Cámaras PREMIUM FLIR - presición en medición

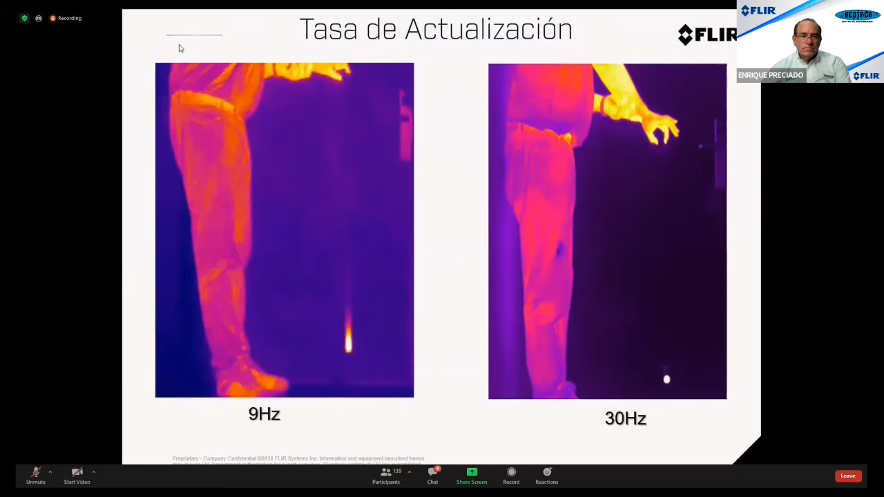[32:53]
Es mejor que una T10 utilizando un lente, por ejemplo, de 6 grados por la presencia del viewfinder. Gracias por la pregunta. Hablemos un poco aquí del MSX, ¿no? El MSX es una patente de FLIR y esto les sugiero que pongan siempre en todas las especificaciones. Todas las licitaciones tienen que tener MSX. Acá en Brasil nosotros utilizamos un juego de palabras, ¿no? Para no escribir MSX.
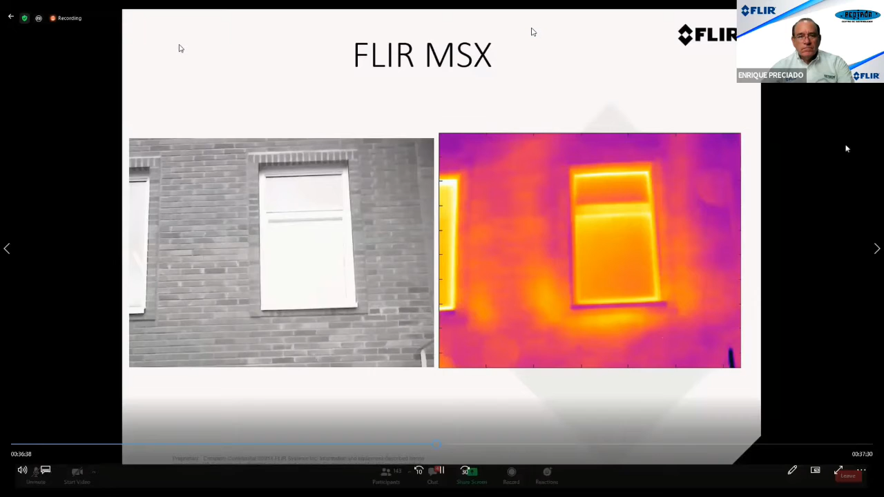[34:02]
nosotros tenemos un filtro pasa alta, Este filtro pasa alta,
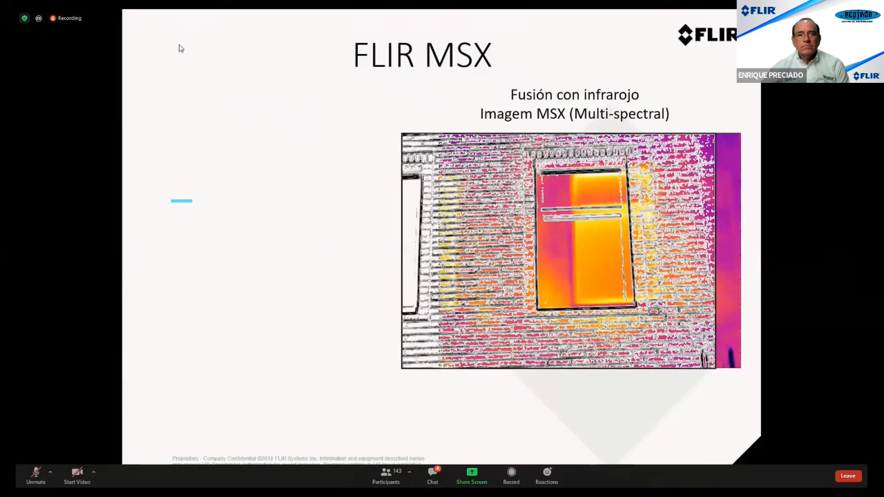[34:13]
diseña todos los bordes de la imagen visual en conjunto con la thermal. Entonces, aquí tenemos todos los detalles, todos los detalles de la imagen visual diseñada sobre la imagen thermal.
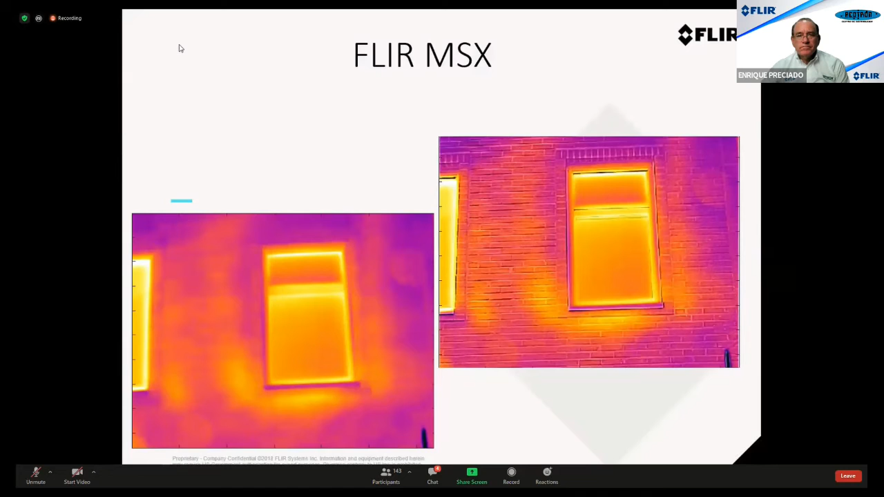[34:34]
Manuel, ¿tú puedes cerrar su cámara, por favor? Gracias. En una aplicación práctica, en un tablero, cuando tú ves aquí este punto de calor, es muy complejo identificar cuál es la conexión que estás con este punto de calentamiento.
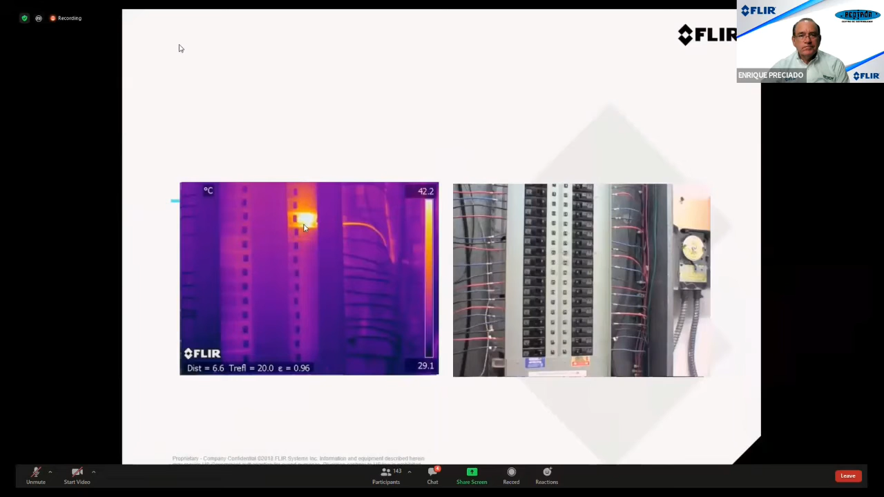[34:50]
On screen: scale top 42.2°C, scale bottom 29.1°C
Hay técnicas en nuestras cámaras y en las cámaras de algunos de la competencia que tú puedes aquí tener este picture in picture, ¿no? La parte thermal y no la parte visual. Pero sigue aún difícil de ver cuál es la identificación de la conexión que estás con calentamiento.
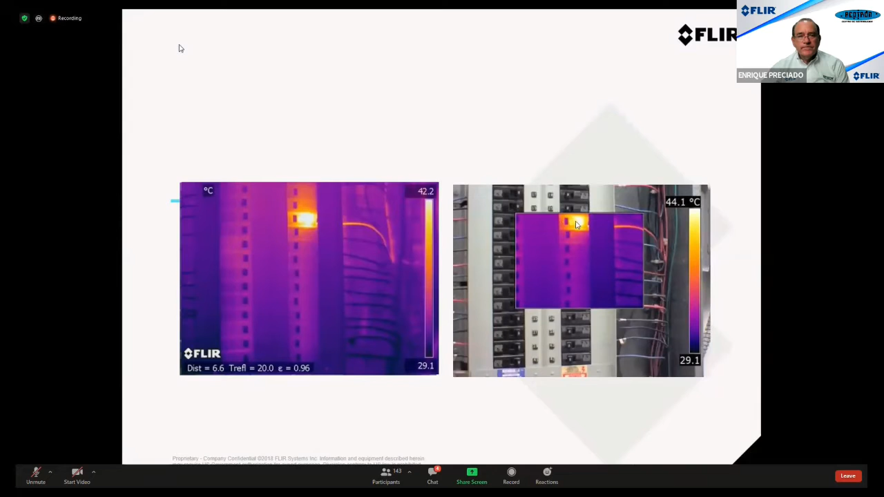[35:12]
On screen: scale bottom 29.1°C
Podemos utilizar este player que también combina, ¿no? Las dos imágenes. Pero cuando utilizamos el MSX, es sencillo, ¿no? La conexión con calentamiento es la conexión número 22. Aquí cuando yo mostro este tipo de imagen para usuarios, para termografistas, ¿no? Para inspectores, ellos se quedan ahí, ¡ah! Necesito de una cámara con esto.
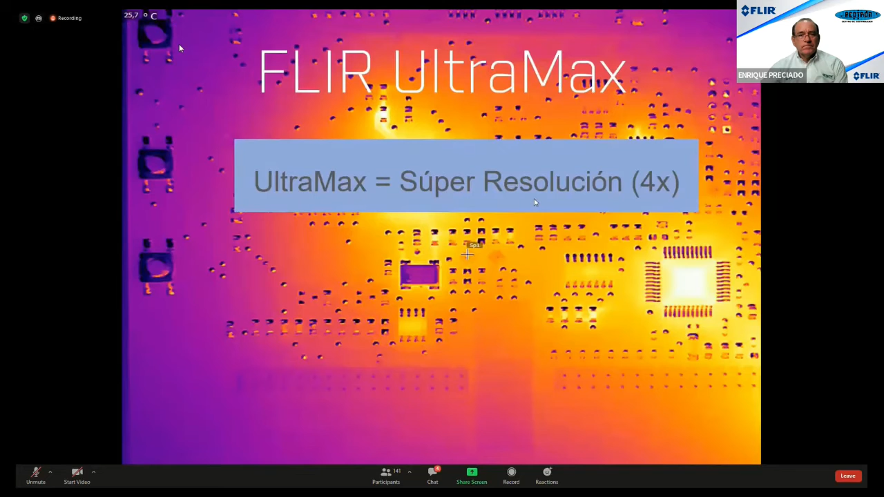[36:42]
que es la Genomics, que es la alemana, ellos tienen una técnica de superresolución, que es una extrapolación de los píxeles. Entonces, una extrapolación de los píxeles no es una técnica como el Ultramax. En el Ultramax, nosotros tenemos una combinación de 16 frames.
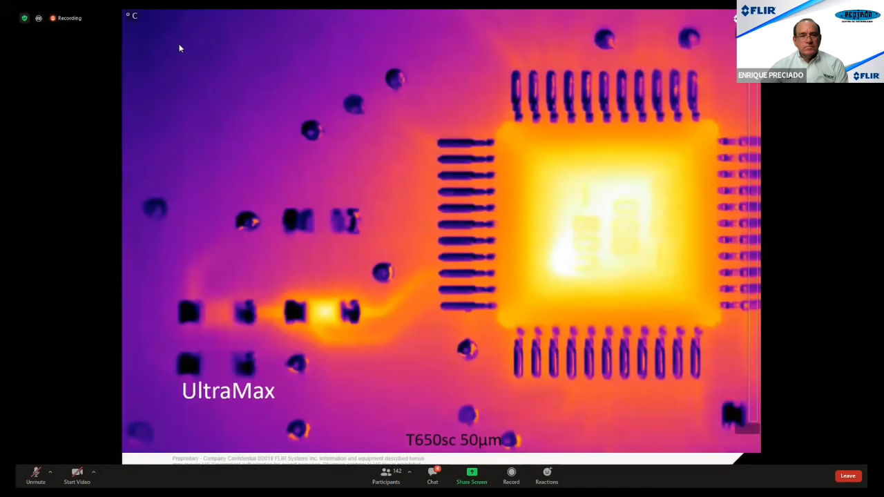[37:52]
Y utilizando el DDE, que estás en el software Research, y también estás en el Thermal Studio, nosotros podemos tener detalles de las formas. Y aquí nosotros, en mi pantalla se puede leer, creo que ustedes también pueden leer, 320-000-800. Esto no es MSX. Esto es Ultramax más el DDE.
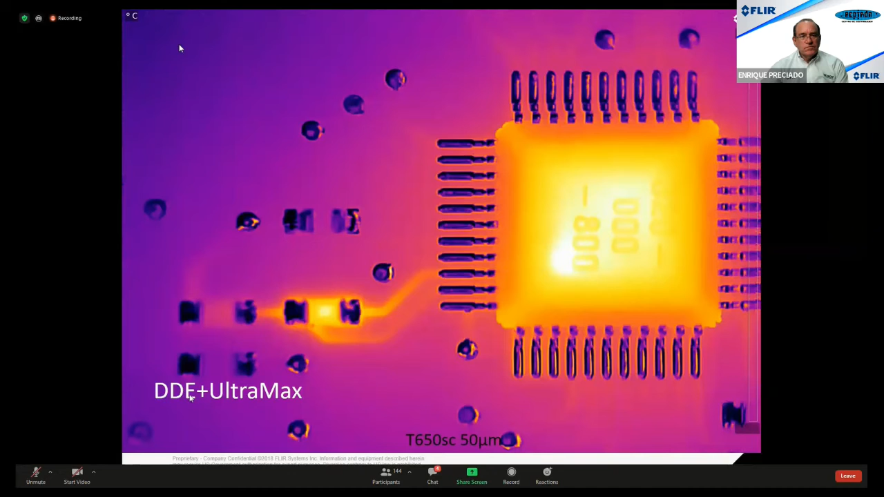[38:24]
DDE significa Digital Detail Enhancement, que es la mejora digital de los detalles de todas las formas. Entonces, cuando regresamos a la imagen original, no vemos los detalles en las bordas, no vemos los números que se puede ver utilizando el Ultramax y el DDE. Aquí tenemos la medición de temperatura.
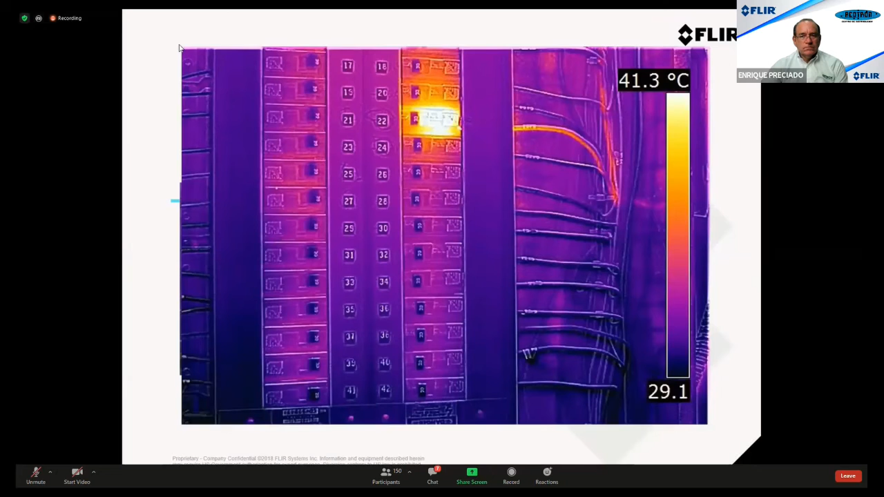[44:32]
On screen: scale top 41.3°C
Y ahí, cuando llega a la oficina para mostrar la inspección, no se ve los detalles, estos malos, ¿no? Entonces, aquí es un consejo importante. Con relación al Ultramax, aquí un otro consejo, un detalle, ¿no?
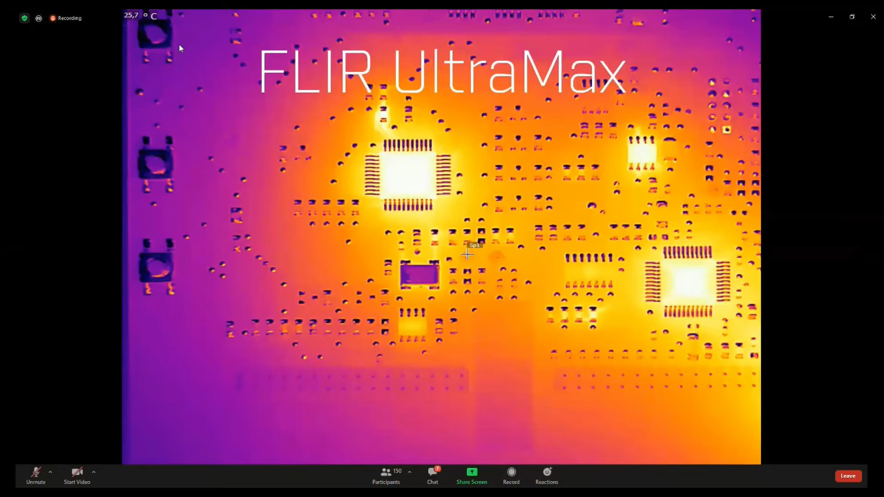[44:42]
Que ustedes pueden platicar con sus clientes. Para esta toma, aquí que hicimos, hicimos esta toma con la cámara en las manos. No es necesario que la cámara esté en un triple A. Y hay palabras pequeñas, ¿no? En el manual de instrucciones del RUC, de las cámaras que traen superresolución, y la cámara debe estar en un triple A para funcionar con las otras dos opciones.
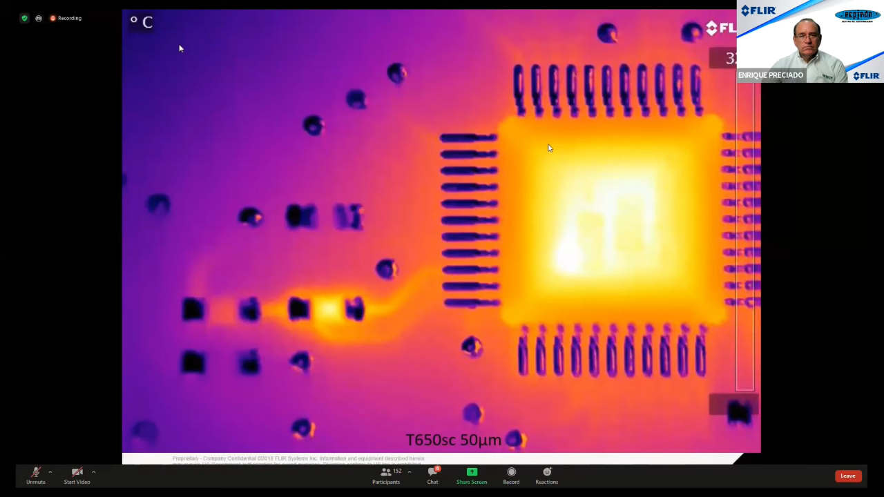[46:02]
No hay temas, no hay problemas, ¿no? Pero con la cámara en sus manos, la contribución de los píxeles vecinos es mejor. Entonces, para esta imagen, ¿no? Y nosotros tenemos aquí la mejora en temperatura. Esta sí es importante que la cámara esté no en un triple A, y sí, en sus manos. Ah, perdón. Aquí hablé como un tripode.